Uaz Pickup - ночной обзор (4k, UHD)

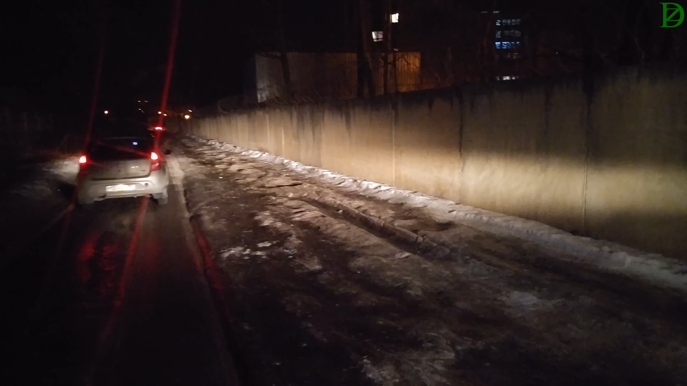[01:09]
естественно, галогеновый, не самый оптимальный Не по самым современным технологиям Но очень хороший, оптимально продуманно, проработано За оптику, безусловно, мы ставим пятерку Сейчас мы еще посмотрим из салона Для галогеновых ламп, конечно, не надо от них ждать чудес Но для весьма бюджетного пикапа очень хорошее освещение Да и с Патриотом будет тоже здорово все Тут,
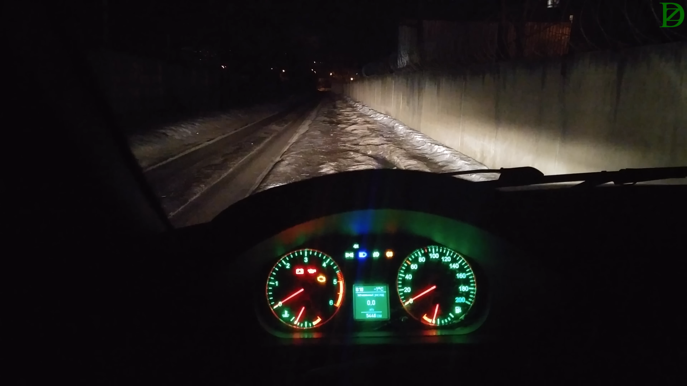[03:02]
Порадовавшись за внешние возможности оптики Посмотрим, что внутри Как из салона она смотрится У нас есть что? Вот видно диодный свет Сейчас дневной ходовой огонь, соответственно, включен Чуть поменьше это будет уже габариты И дальше ближний с дальним Включаем ближний только Я считаю, что ближний очень хорош Жалко, что он, конечно, галогеновый Но для галогенов хорошо светит Представляете, как дальний хороший Кто хочет, кто какие-то путешествия Еще что-то Ставят дополнительный свет И гоняют по тундре оленей Здесь же у нас все здорово Есть задняя камера Кстати,